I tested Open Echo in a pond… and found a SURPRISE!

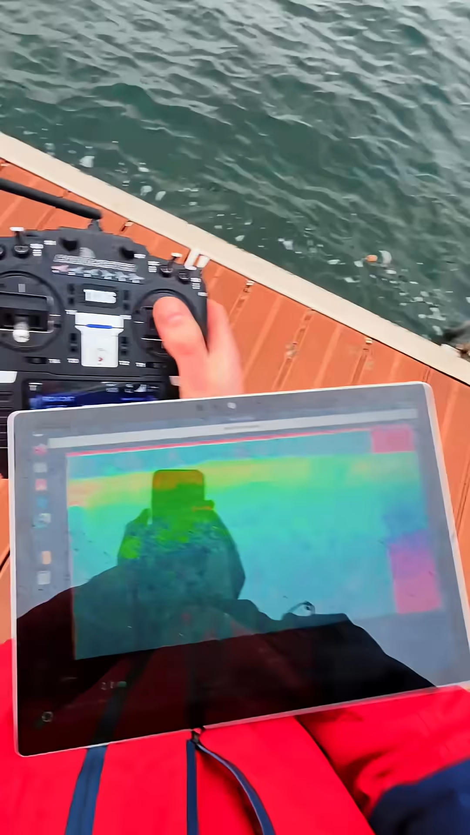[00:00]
I'm working on a little adventure called OpenEcho, an open source project about ultrasonic imaging.
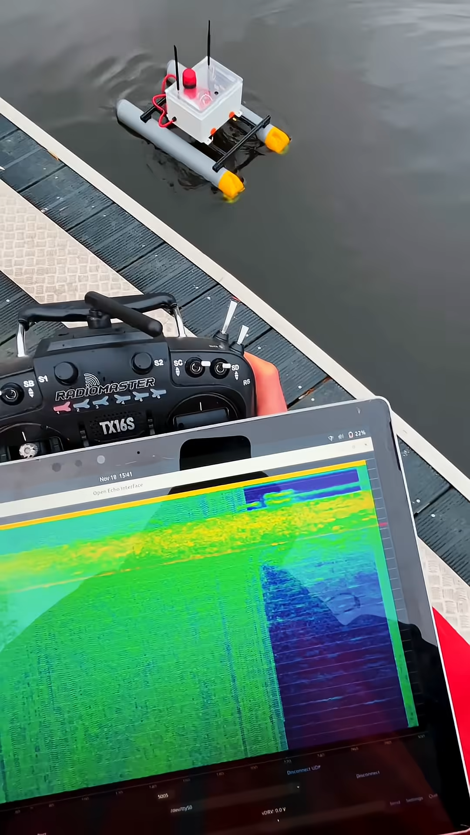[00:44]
Huh, what could that be, I wondered.